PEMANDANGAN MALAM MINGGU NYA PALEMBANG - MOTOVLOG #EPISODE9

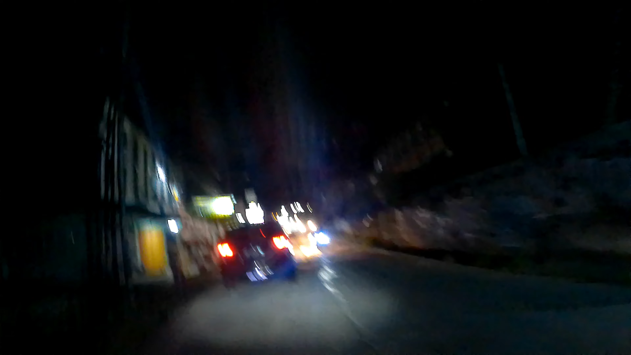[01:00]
ini malam ini agak mendeng-mendeng guys ngeri-ngeri sedap juga sih anak-anak naik mobil semua
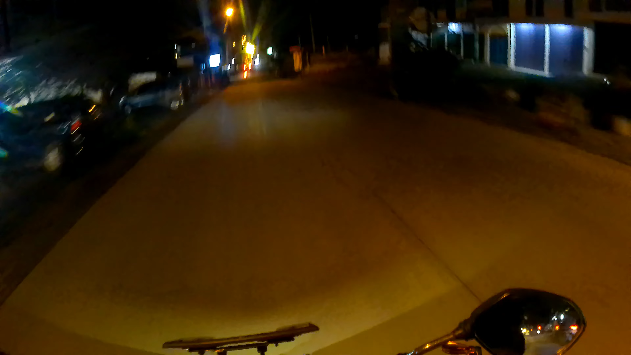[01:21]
nih masih agak basah-basah nih sisa tadi sore nih jalan nih malam
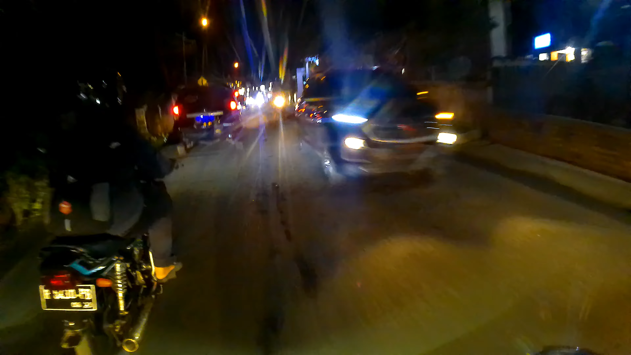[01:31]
ini mendeng lagi guys ya mudah-mudahan gak gak hujan lagi sih keluar main bola
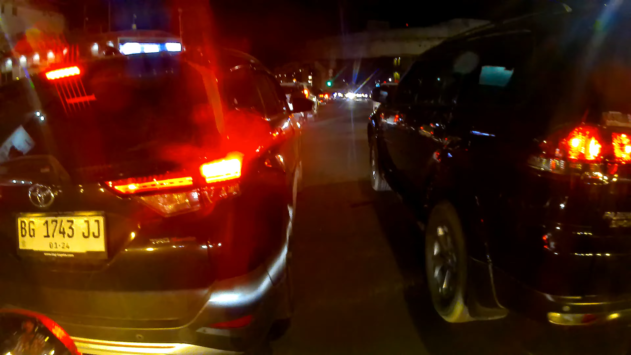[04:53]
wah gini ya kota tengah malam malam minggu ya Allah
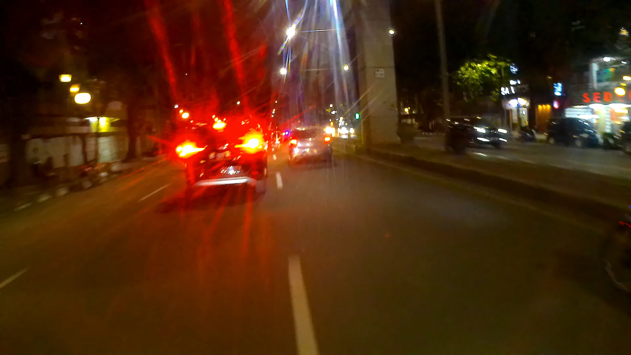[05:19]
wah palembang kayak gini ya rupanya ya kalau malam minggu ya ini ini
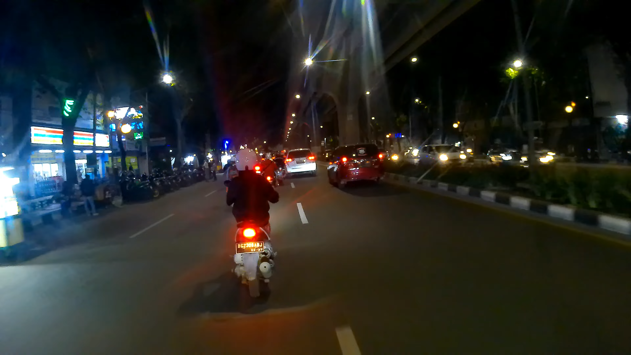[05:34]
api lagi api lagi macet kena api lagi ya elah
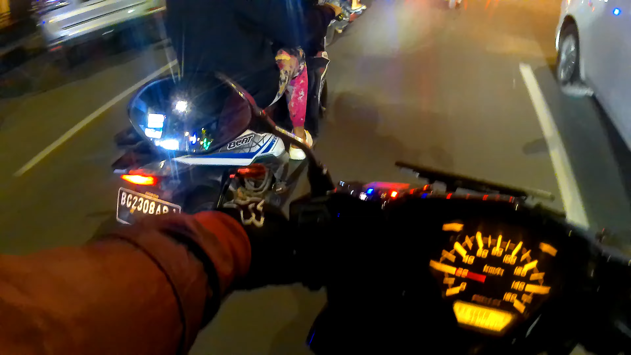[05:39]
ya gini
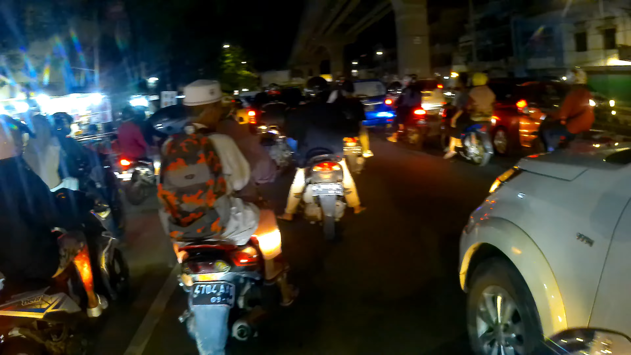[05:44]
lah kalau udah malam apalagi malam minggu jalannya di lahan parkir nyempitin jalan
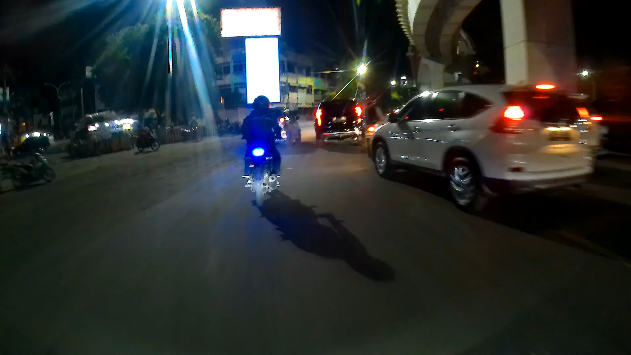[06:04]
Udah dihancur kayak gini gimana ceritanya jalan ini cok
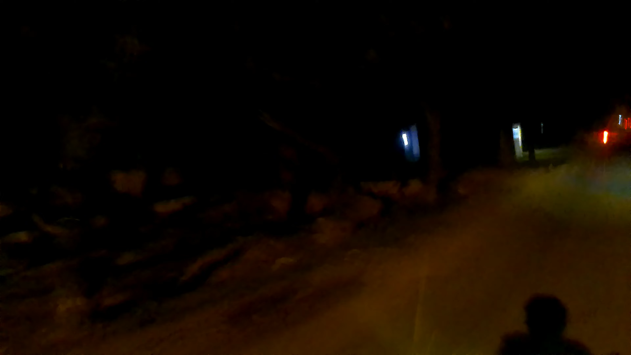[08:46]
mana ini lapangannya gitu ya pasan udah 400 meter nih oh itu mungkin yang terang-terang
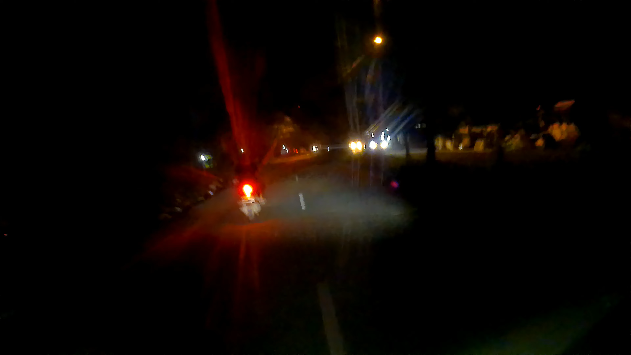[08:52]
iya kayaknya oh iya tuh yang
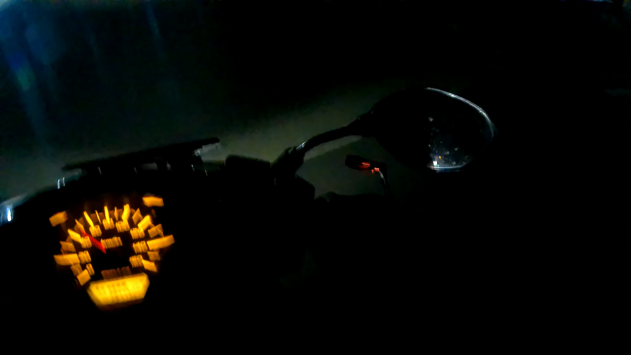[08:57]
terang-terang pintu masuknya bener bang ayuh